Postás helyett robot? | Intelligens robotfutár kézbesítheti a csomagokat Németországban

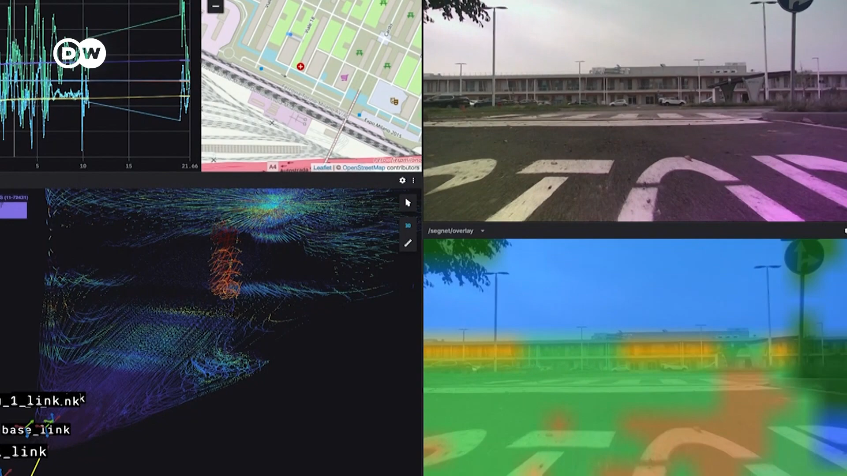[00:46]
A kameráknak és az érzékelőknek köszönhetően a robot mindent lát maga körül.